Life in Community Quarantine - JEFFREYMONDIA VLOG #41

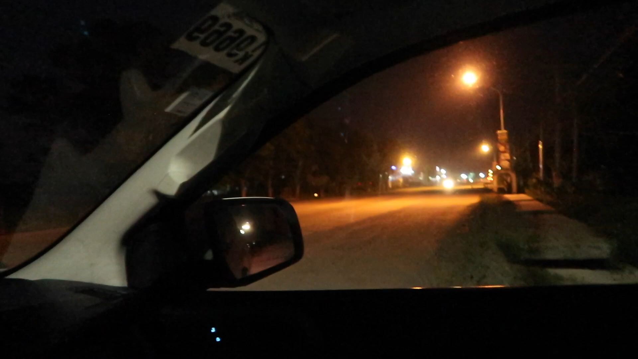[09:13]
So ito yung situation guys, paggabi, so parang walang tao talaga. Dilim pa dito sa amin.
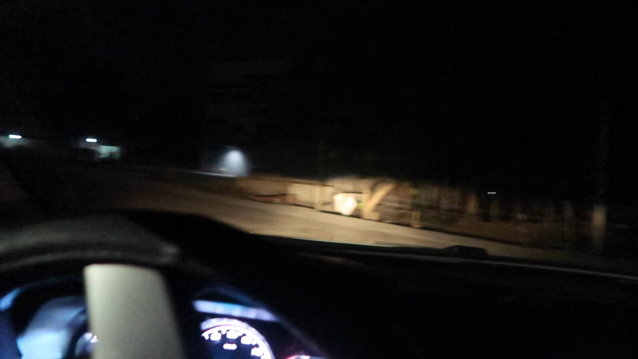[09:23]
At sobrang lapit lang naman yung stayan ko. Dito lang siya. Wait.